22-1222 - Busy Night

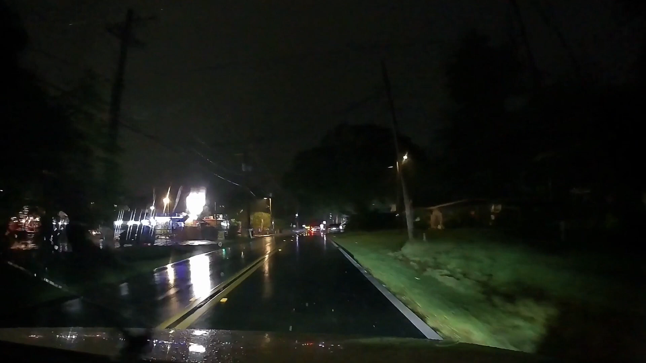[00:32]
I'm going to say we're going to need to make a right-hand turn because making a left-hand turn across 60 in this weather is going to suck. Oh, what? And, yep. Oh, Jesus, what happened? Okay, pull on out, roll out, roll out, roll out.
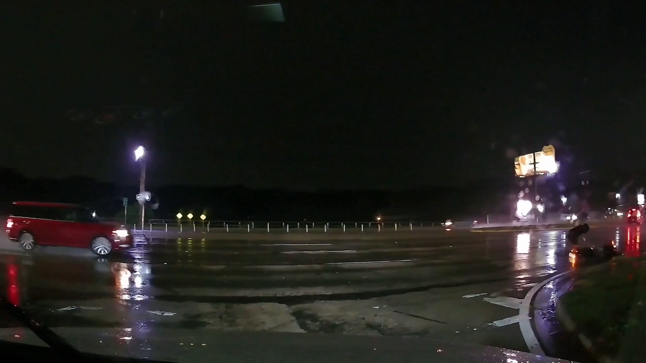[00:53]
Keep going, keep going, put yourself right in the middle of the traffic. Keep going, we've got to block them. This is us just being nice. Oh, I didn't see that.
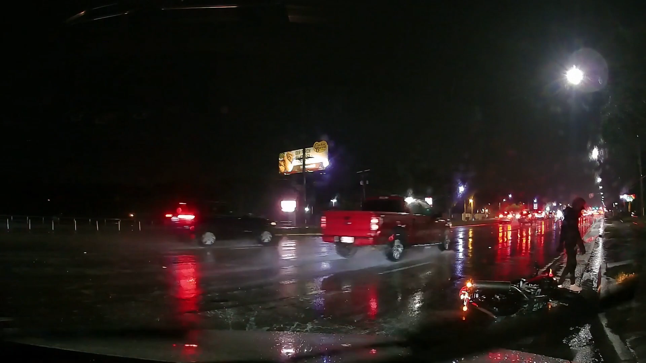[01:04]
About six, seven years ago I was able to count 32 separate
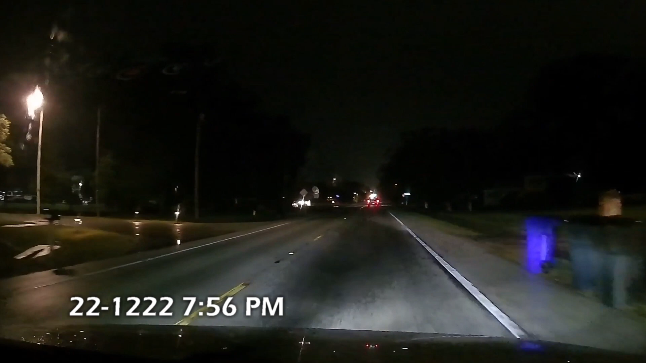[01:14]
individual skin marks out here in a one-mile stretch. What's that? We'll see. Guy in the ditch. Guy in the ditch. Yep.
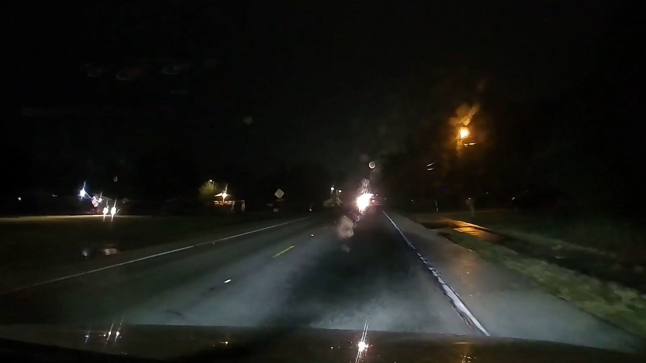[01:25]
Not looking happy. Free accidents. Oh, so there's the... Yeah, there's the one who screwed up.